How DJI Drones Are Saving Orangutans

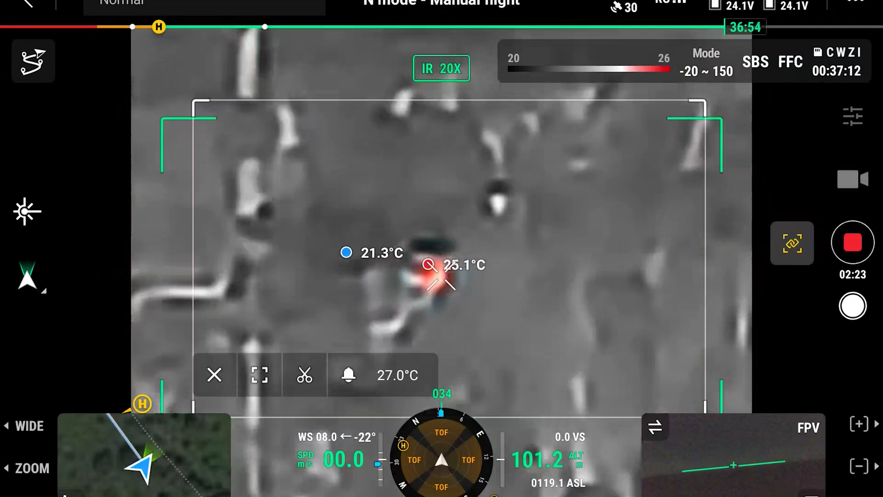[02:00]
On screen: max 25.1°C
it's really critical to the possibility of finding a whole new way of counting orangutans.
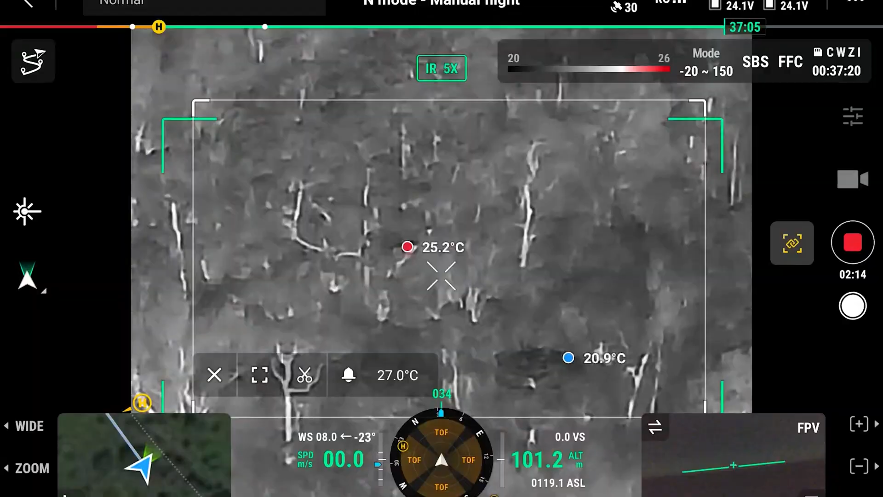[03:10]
On screen: min 20.9°C
What the drone was actually both thermal amazing, which is amazing.